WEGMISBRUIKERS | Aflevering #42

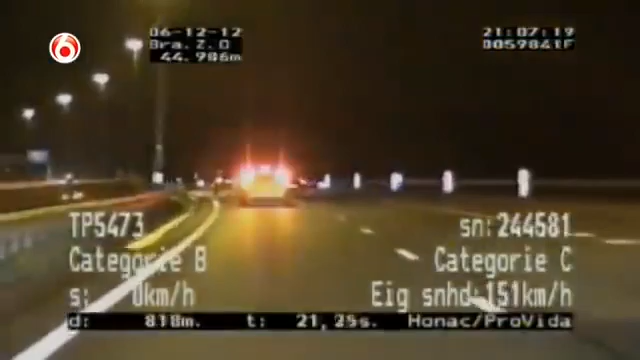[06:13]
Servian de Ger en Johan zitten achter een Volvo-rijder die de maximumsnelheid van 90 bij de wegwerkzaamheden negeert. 147, Ger. 147? Ja. Oké. Een eenvordering.
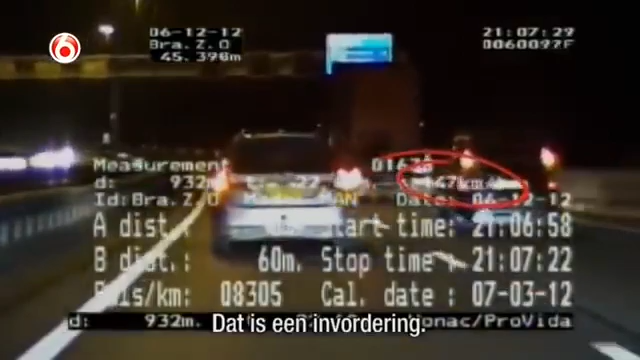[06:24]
Kijk, waar ben je even mee aan toe? De bestuurder krijgt een volgteken en Johan spreekt hem aan.
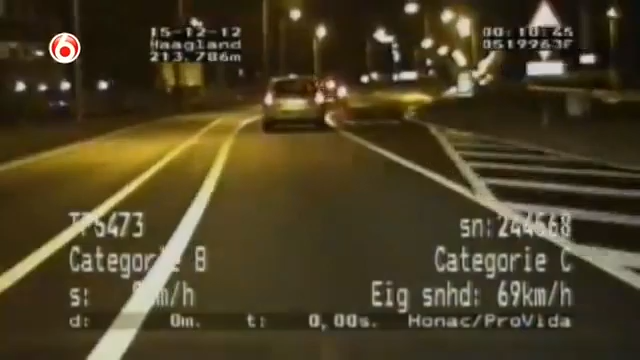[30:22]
Ja, precies. Maar nou rijdt hij... Keurig netjes. Nou ja. Ik denk dat hij wel natte rijdt voelt al.
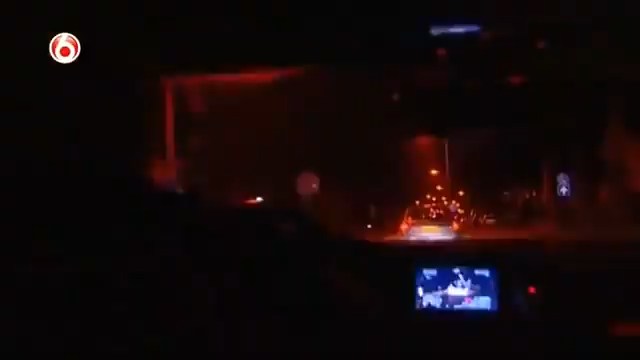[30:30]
De Servianten vinden het op zijn minst zinvol om een gesprekje aan te knopen.